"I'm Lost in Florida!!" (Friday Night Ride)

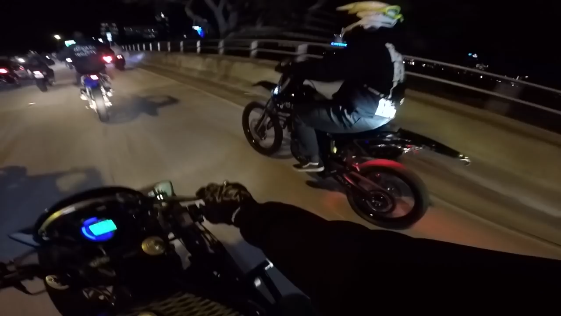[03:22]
I got on the full dressed up Harley here.
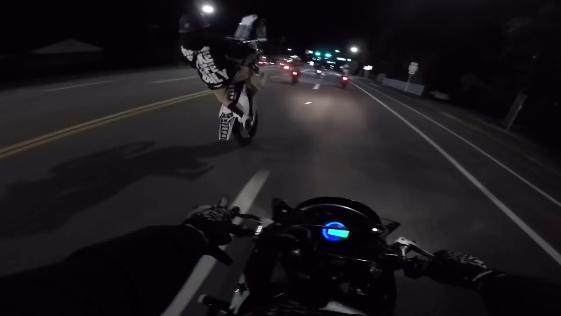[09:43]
That ain't a supermoto right there. He's on some skinnies and he's gonna make the turn. Oh no, he ain't.
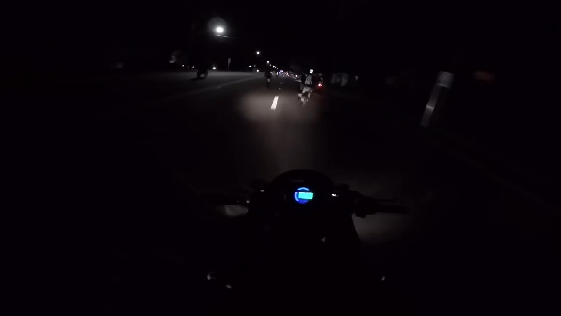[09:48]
Long wheelie right off the back and get your old boy tired. I'll tell you that much. I like this. A lot of dirt bikes. Dirt bikes are just, they're becoming more and more commonplace. 2022, I think we're gonna see a whole lot more dirt bikes than we are street bikes. Especially young guys getting on them. Chicago Southside boy in the building on a badass YZ450F.
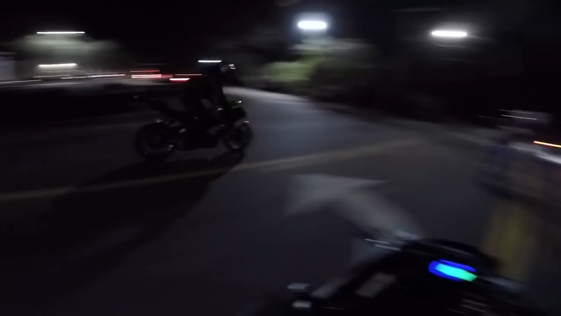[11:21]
Love to see it. I can always, like, literally hear the difference between an 304 and I think almost every other bike. I think it's just because I've been riding them so long that I hear it and I'm like, that's it.
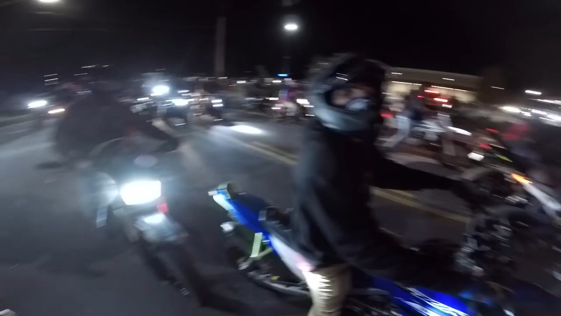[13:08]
I haven't seen too many of those around anymore, man. Them Triumph 675s. I always really enjoyed those bikes. I think they got a really cool power band on them.
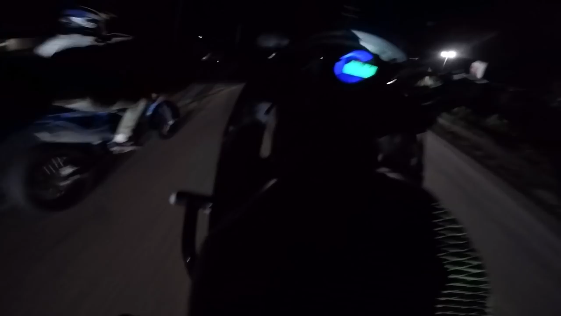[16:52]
R7s hit, man. They really do. Look at that. That's a 450 with fairings, baby. And it's got a wheelie button. All 304 with the chrome rims and the old school cage, man. That's how you know that's an OG. Oh, he's got a Starboy sticker?